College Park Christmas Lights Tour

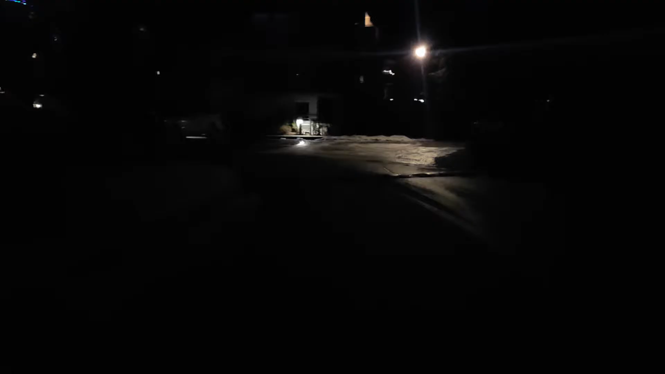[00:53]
know it's about time they put a put a light on this corner here it's before this you know it's almost pitch-dark around here